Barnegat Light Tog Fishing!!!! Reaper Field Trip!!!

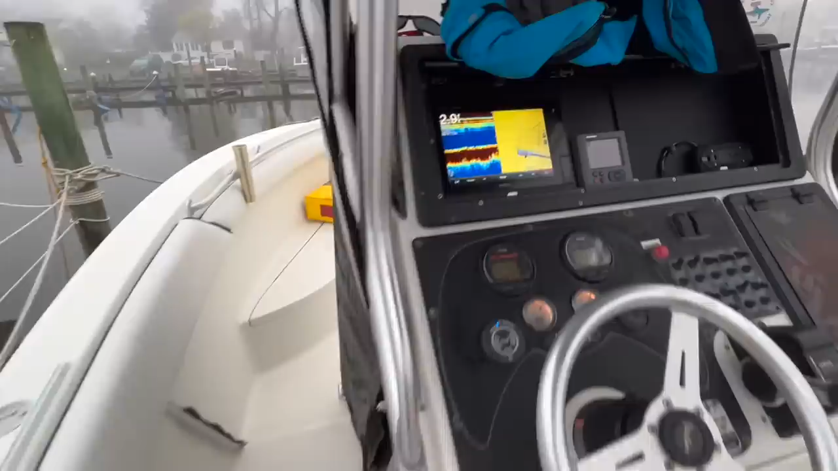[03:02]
josh has the garmin 7610 you don't mind if i video do you